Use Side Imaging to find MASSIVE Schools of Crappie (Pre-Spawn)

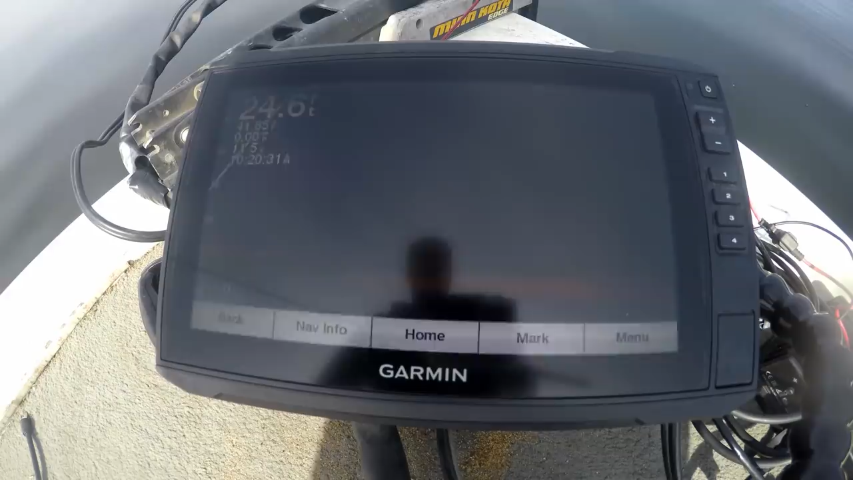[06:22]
bottom and about 25 feet and to start off because I know a lot of these fish are going to be kind of on the smaller side I'm just going to use a quarter ounce jig it's probably
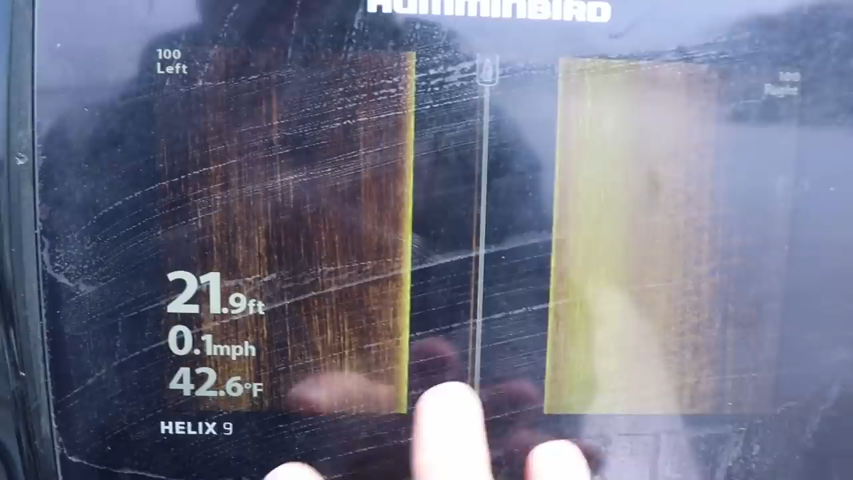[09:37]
On screen: depth 21.9 ft, water 42.6°F, speed 0.1 mph
so one question i always get asked about side imaging is my side imaging broken if i start seeing really straight lines you see
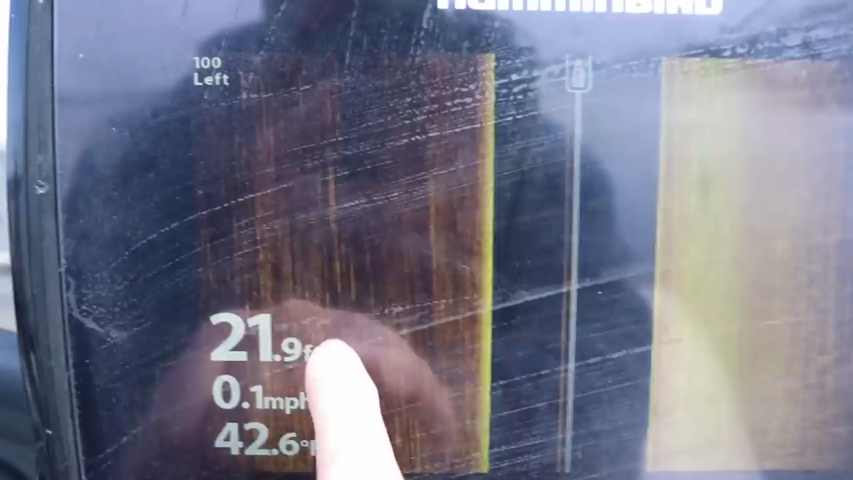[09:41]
On screen: speed 0.1 mph
all these straight lines these are all fish now when my i'm i'm slowly moving i'm slowly
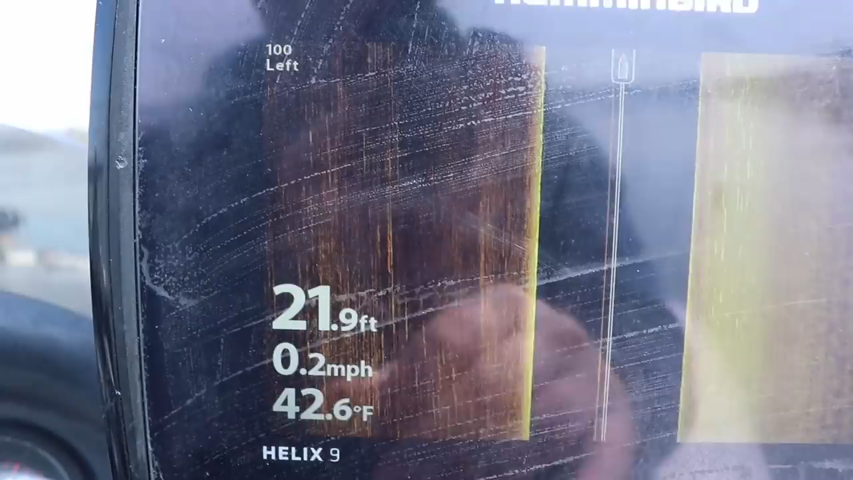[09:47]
On screen: depth 21.9 ft, water 42.6°F, speed 0.2 mph
drifting here but when my transducer sends a signal out and it hits that fish
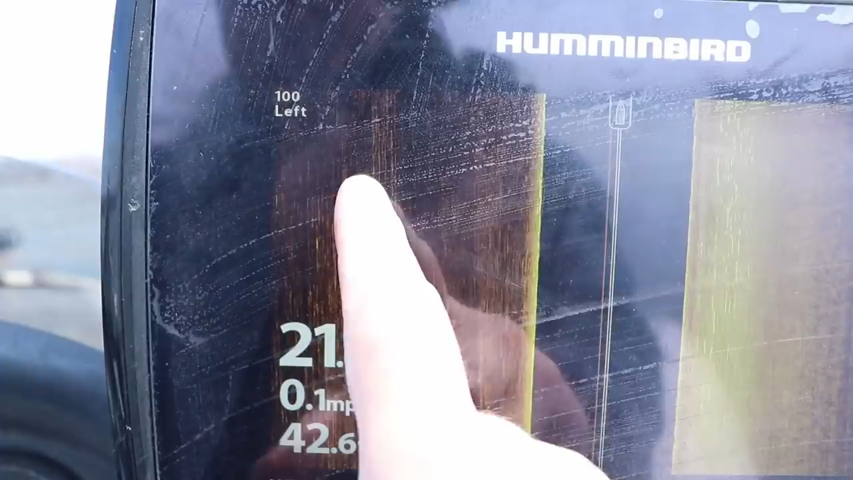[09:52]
it pings it back and tells the display unit to put a pixel here
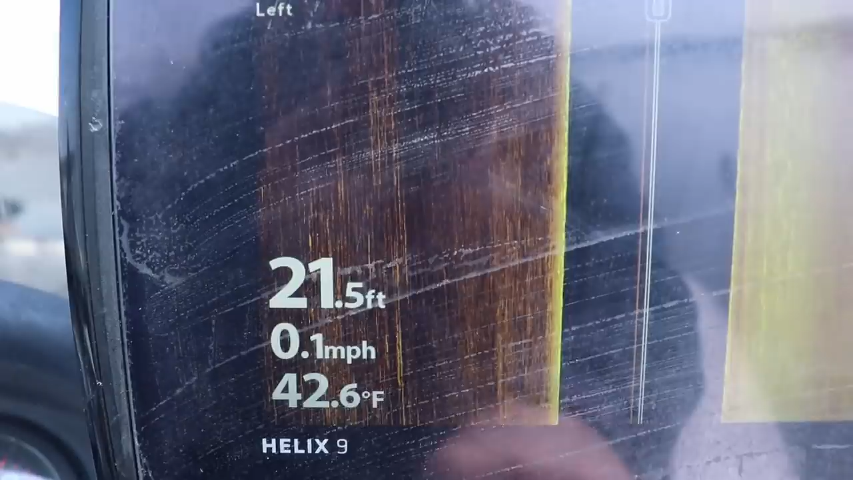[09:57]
On screen: depth 21.5 ft, water 42.6°F, speed 0.1 mph
but when you're not moving very fast those pixels get elongated which is why they look
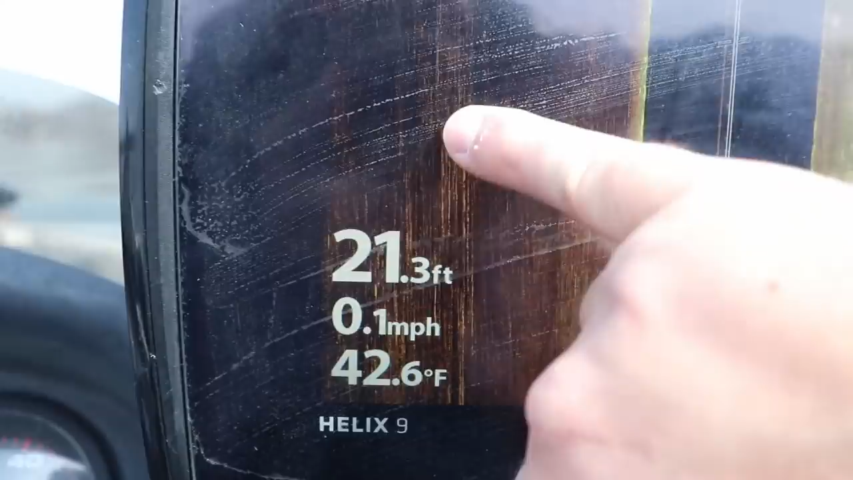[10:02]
On screen: depth 21.3 ft, water 42.6°F, speed 0.1 mph
like lines on the screen here
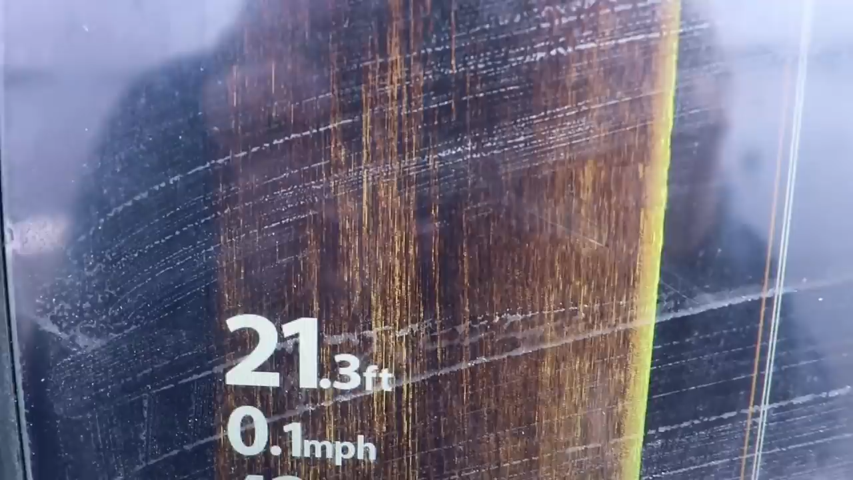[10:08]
On screen: depth 21.3 ft, speed 0.1 mph
there we go that's probably a better picture for you they look like lines on the screen now all of these are are the same fish now
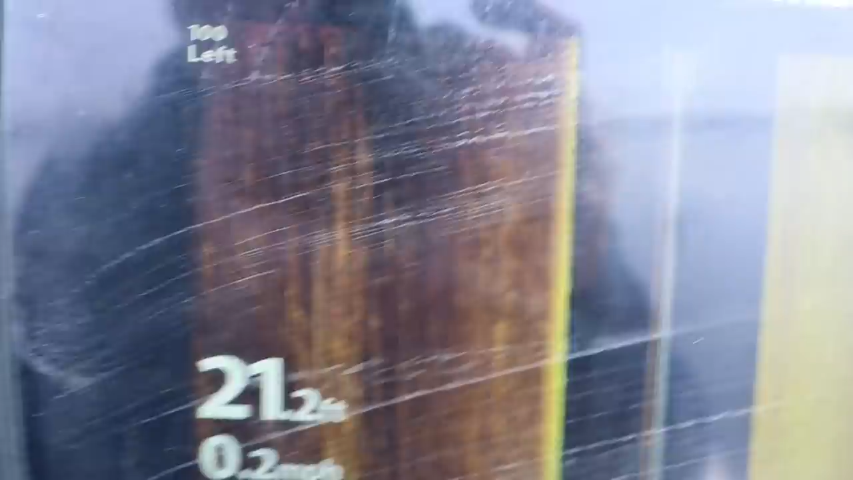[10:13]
once i start moving they're going to start looking like little dashes or dots it's
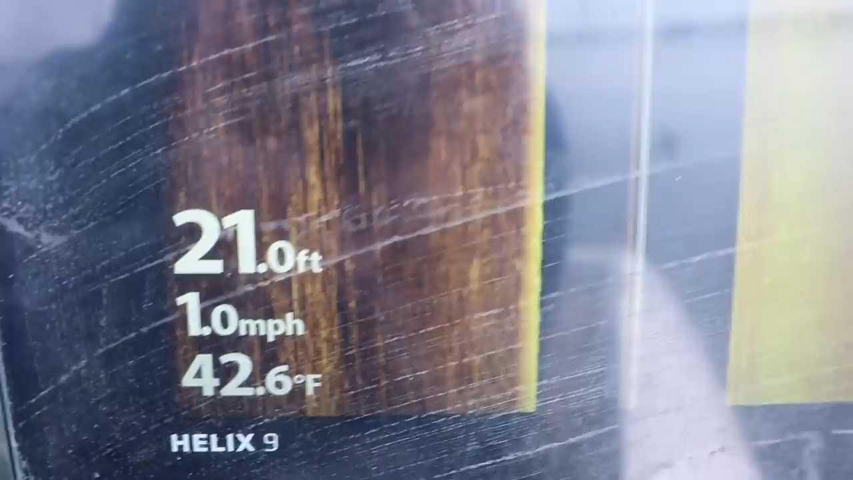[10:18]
On screen: depth 21.0 ft, water 42.6°F, speed 1.0 mph
the one thing that i always get asked about side imaging or even down
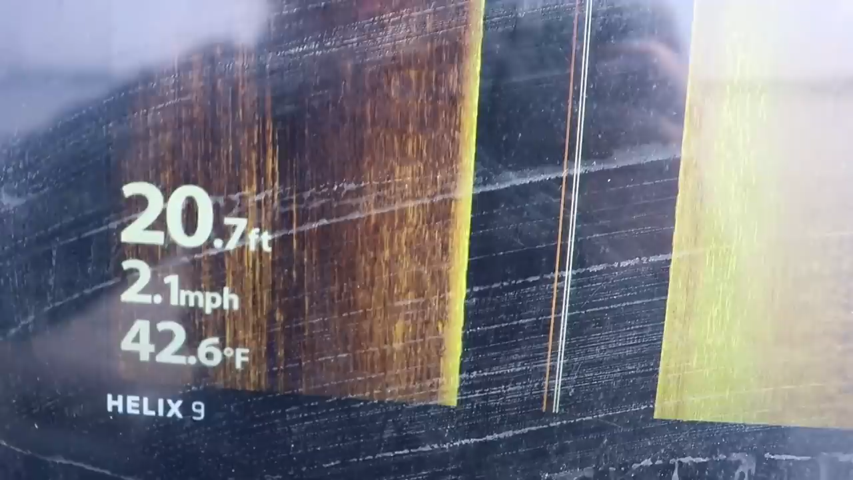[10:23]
On screen: depth 20.7 ft, water 42.6°F, speed 2.1 mph
imaging 2d sonar is it broken if i start seeing straight lines no it's not it's doing what it's supposed to be doing
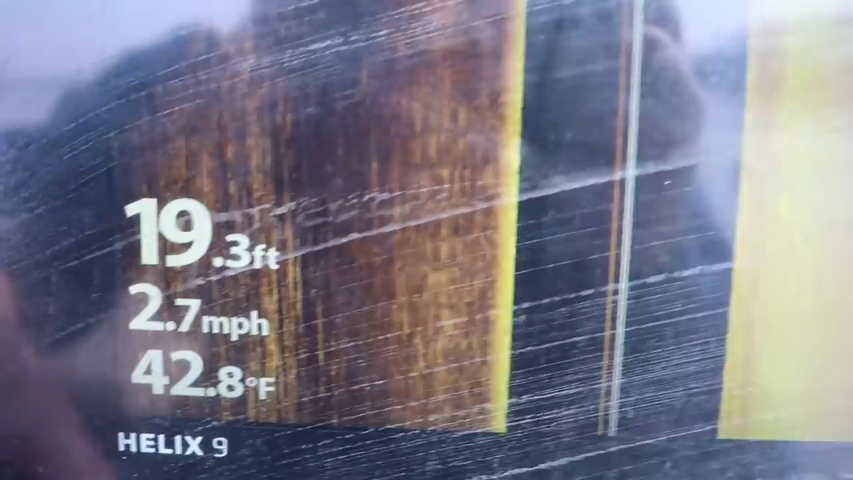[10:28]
On screen: depth 19.3 ft, water 42.8°F, speed 2.7 mph
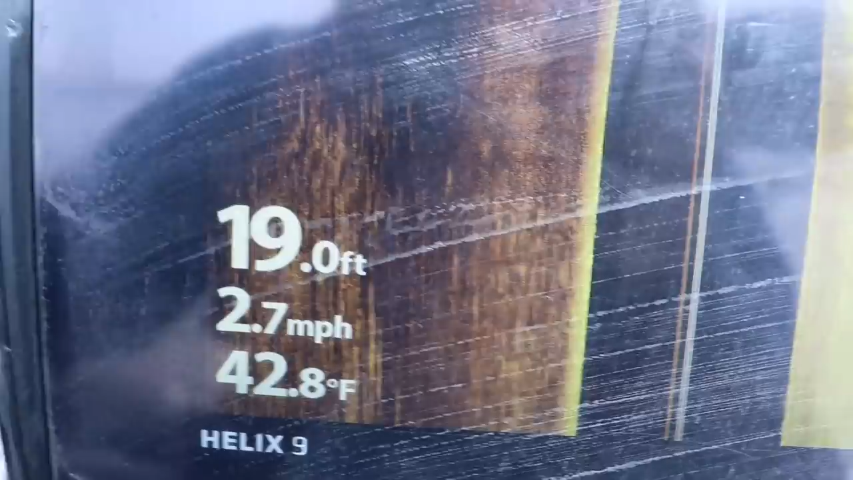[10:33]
On screen: depth 19.0 ft, water 42.8°F, speed 2.7 mph
now as you can see here hope i'm getting in a little too shallow here we go
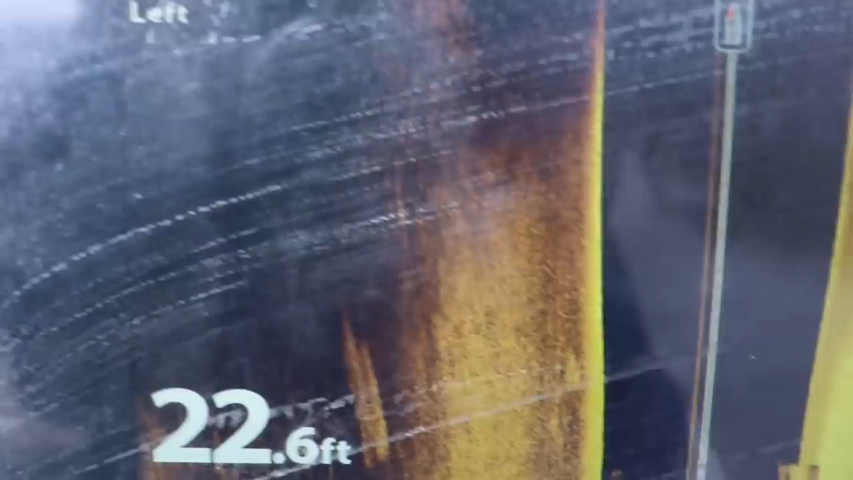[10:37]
On screen: depth 22.6 ft
all right now you can see these are these are shorter
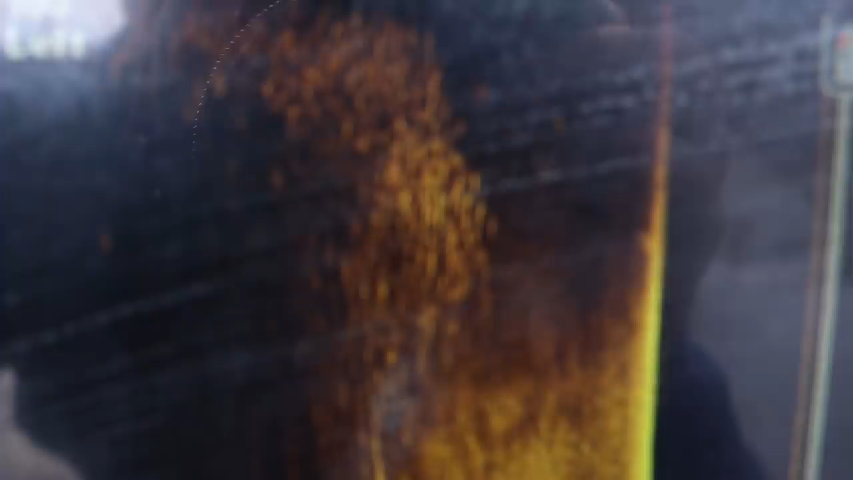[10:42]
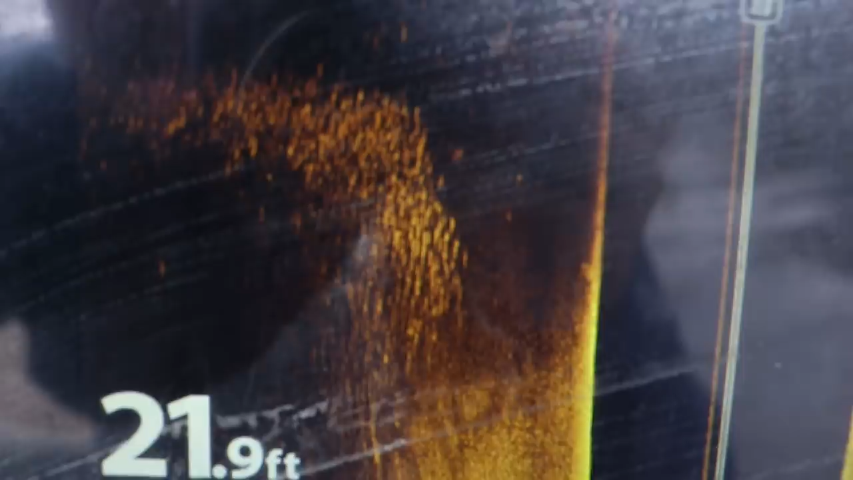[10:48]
On screen: depth 21.9 ft
shorter dashes little dots because i'm moving i'm going three miles an hour that's what they look
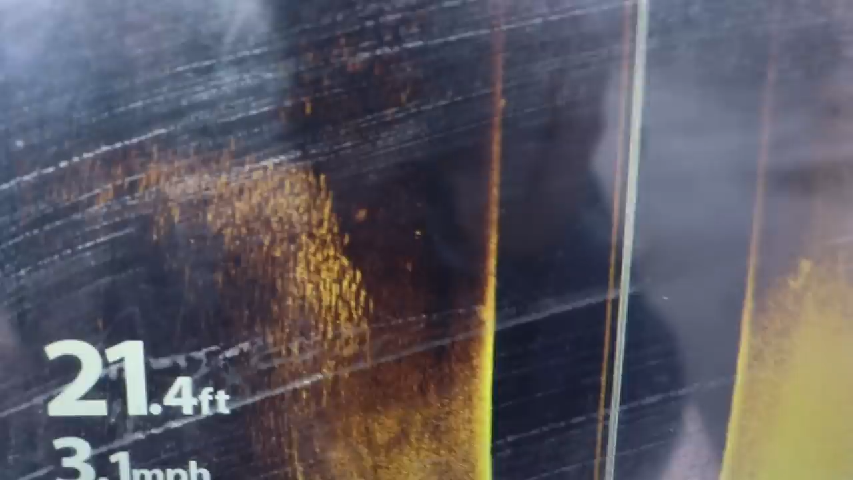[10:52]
On screen: depth 21.4 ft
like when you're going fast but when you're going slow they're really elongated almost straight lines